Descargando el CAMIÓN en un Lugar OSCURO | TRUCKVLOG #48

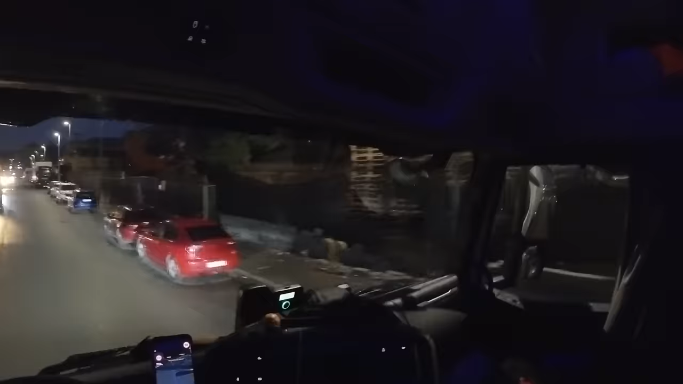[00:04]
El pobrecito al que más le iba a estorbar es el que me deja pasar. La tremenda grúa esta.
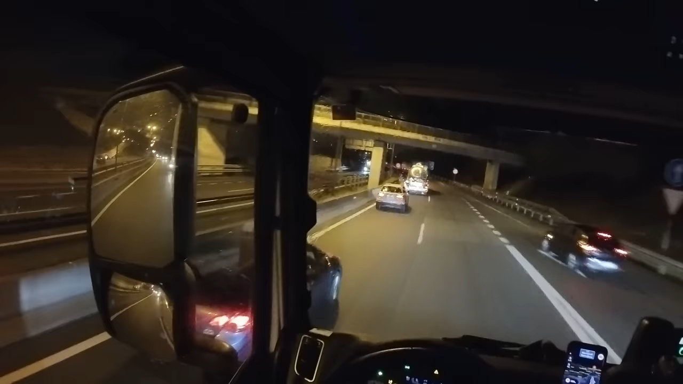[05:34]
No he podido quitarme, así que nada, me quedo aquí ya. Esa incorporación está bastante mal, sobre todo según qué hora del día. Tengo un 84 en conducción segura y un 92 en consumo de combustible. Qué cerca ha pasado la viga de ese camión por debajo del puente. Espero que tenga controlada la altura a la que le está llegando para saber por qué sitios puede pasar y por cuáles no. Sinceramente da gusto el control adaptativo de crucero, porque ahora mismo lo tengo configurado, como veis, a 88 km por hora.
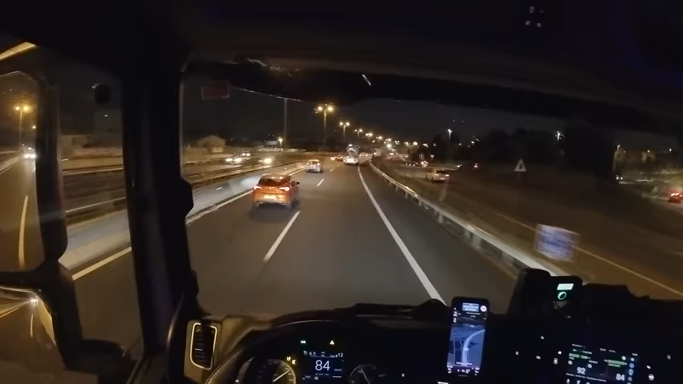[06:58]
Bueno, ahora en cuanto tenga que coger la salida para San Andreu, reconecto con vosotros. A 2.4 kilómetros tengo la salida. El limpia automático no está funcionando lo suficientemente bien porque se me nubla demasiado la vista y no se activa. Pero claro, ponerlo a un nivel más para que vaya continuo también me parece un poco demasiado. No lo sé. Bueno, dejémoslo así un ratito y si veo que empieza a chirriar contra el parabrisas, lo desactivo.
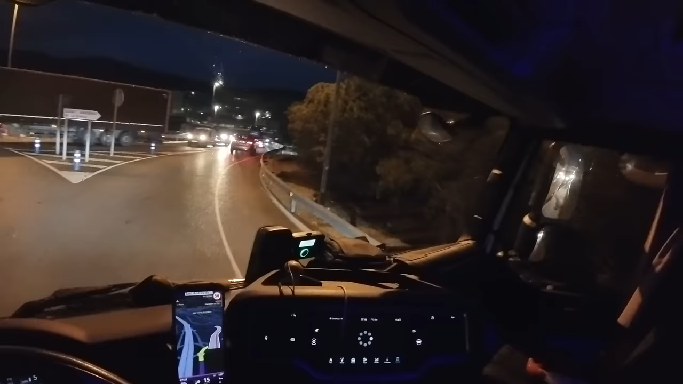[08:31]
Perfecto, estamos dentro. San Andreu de la Barca, mira qué chula tiene en la rotonda. Primera salida, o por aquí me puedo meter, ¿verdad? Vendría a ser lo mismo.
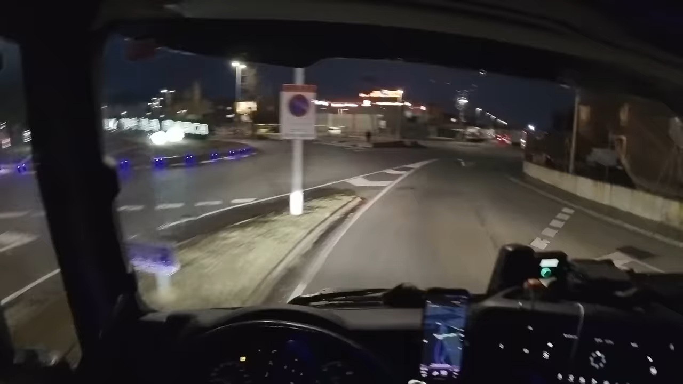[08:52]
Y la nave...
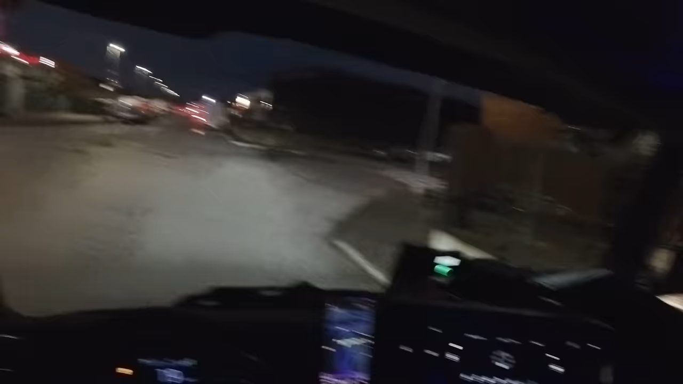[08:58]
es esta de aquí, de mi derecha. Pero no sé... no sé cómo descargo yo aquí. Tengo que preguntar.
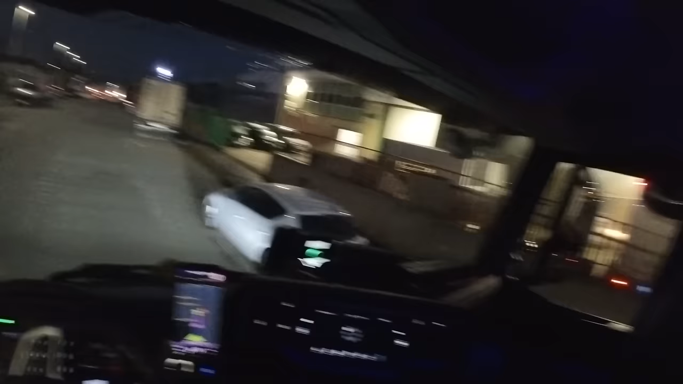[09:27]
Voy a echarme un pelín más adelante y voy a preguntar.
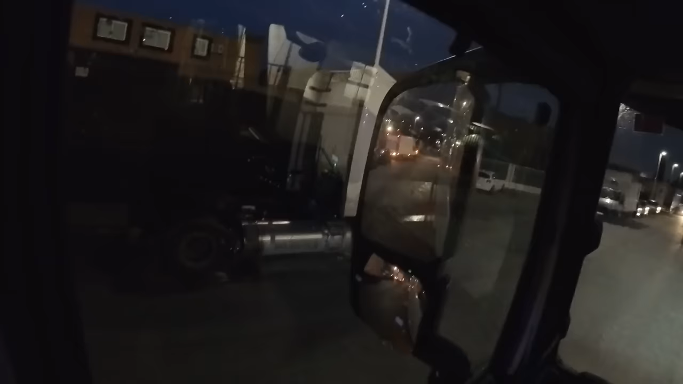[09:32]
Por aquí me voy a parar, intentando molestar lo menos posible. Y vamos a ver qué me dicen. Ahora os cuento. Otros trabajos. Bueno, no ha hecho falta ni que me baje. Se ha asomado alguien a decirme que estoy estorbando un poquito y que lo que tengo que hacer es entrar por el callejón que hemos visto justo antes de la nave.
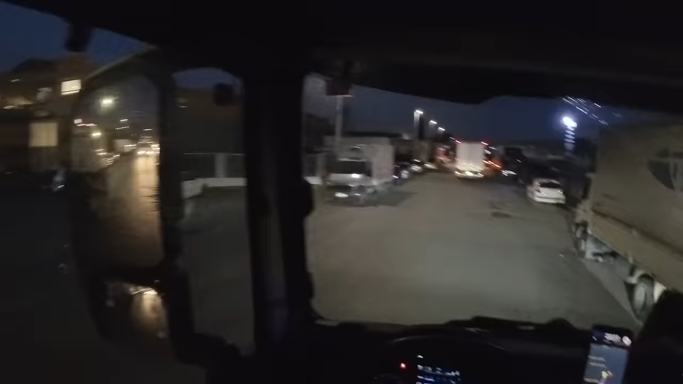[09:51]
Así que lo que voy a hacer es intentar dar la vuelta en algún sitio, no sé dónde exactamente, A ver.
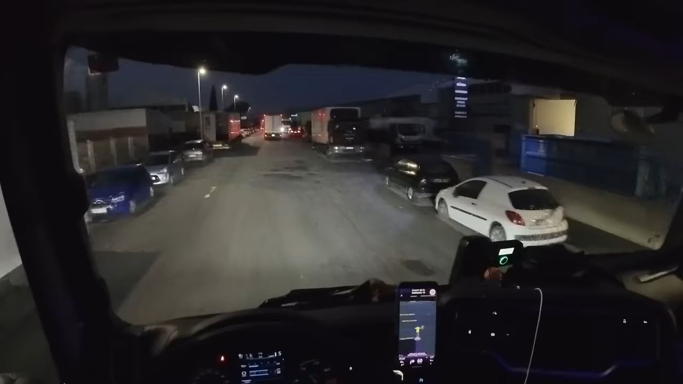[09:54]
Alguna de estas calles tengo que poder girar a la derecha y luego venir a la izquierda otra vez. Y entrar de morro para allá. Vamos a ver.
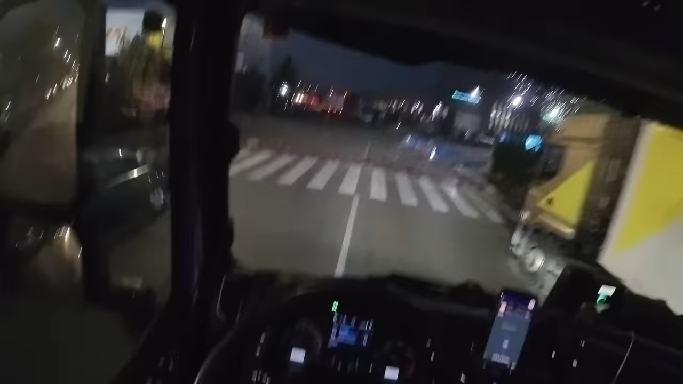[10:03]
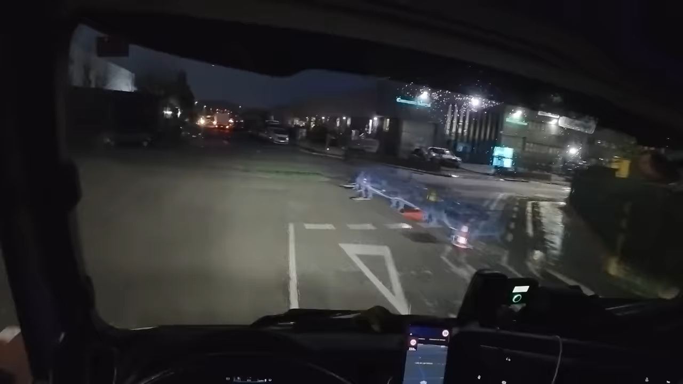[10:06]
¿Aquí no está permitido ir a la derecha o es que simplemente tengo que esquivar este montón de vallas? Ah, esto podría haber sido una rotonda.
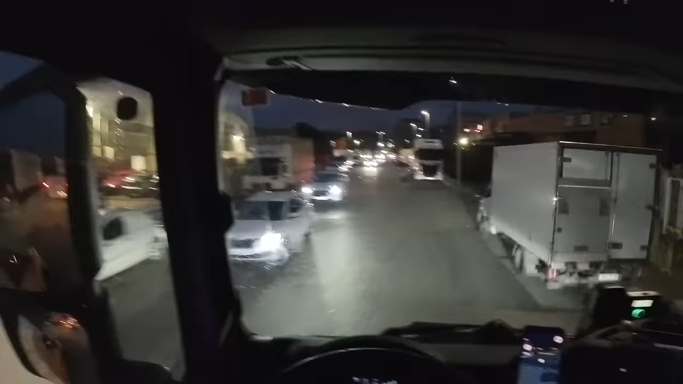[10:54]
Vale, entonces aquí me ha dicho que me meta por el callejón a la izquierda. Vamos a ver. Habrá que fiarse de las instrucciones de quien sabe.